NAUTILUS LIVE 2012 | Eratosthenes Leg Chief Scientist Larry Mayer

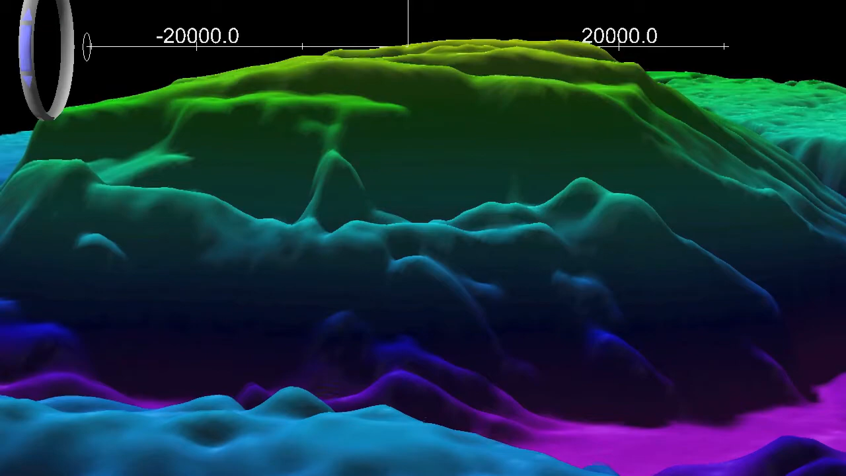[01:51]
It's probably about 70 kilometers long in the north-south direction, 40 to 50 kilometers wide in the east-west direction.
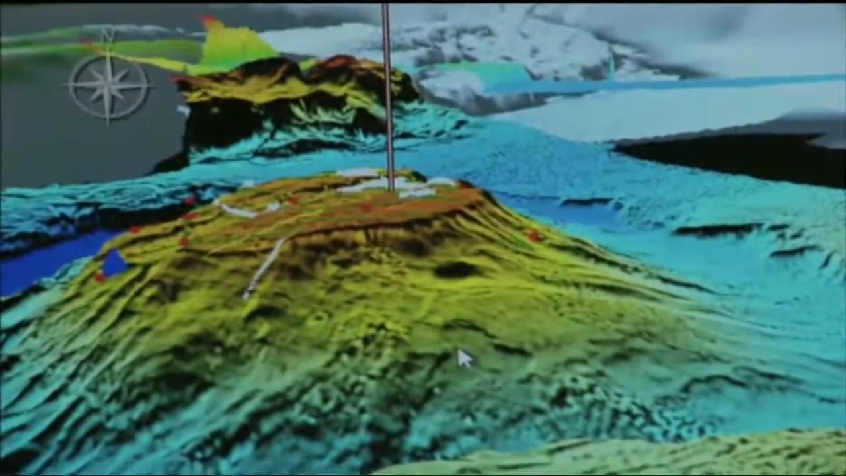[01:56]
It's about 60 miles south of Cyprus.
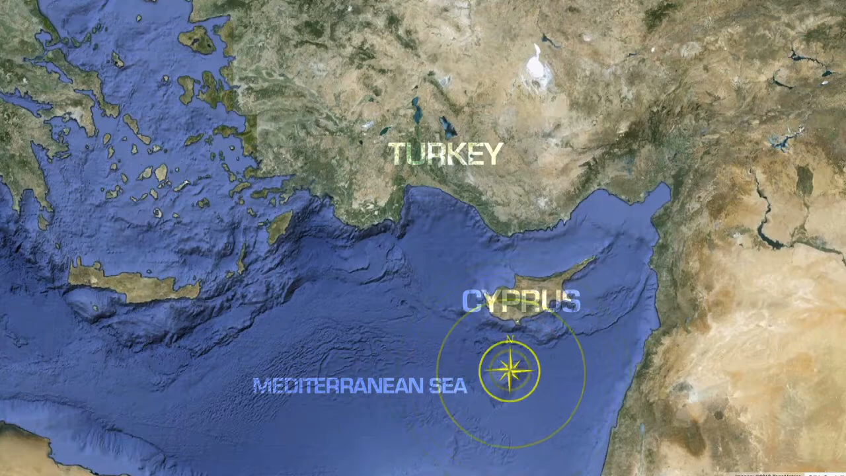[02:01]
Most remarkable, it has a very, very flat top. The shallowest part of it is about 750 meters deep, and the deepest part is about 2,000 meters deep.
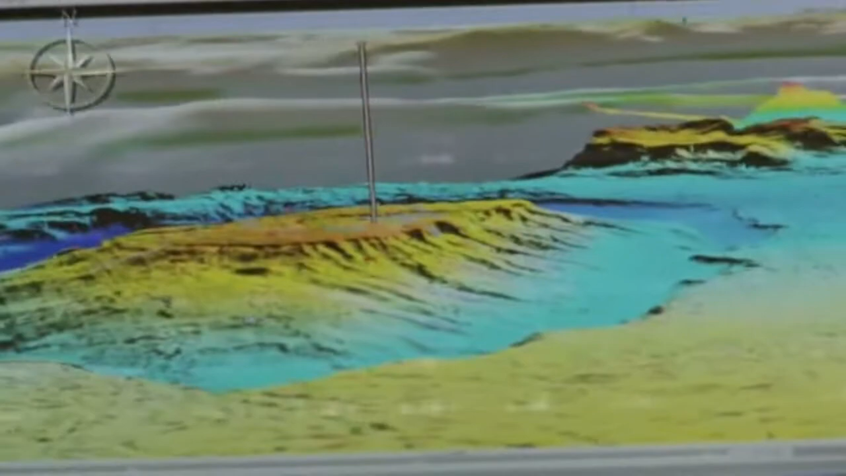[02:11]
It has a remarkable crack on the top, and that crack is an indication of the fact that it is being subducted.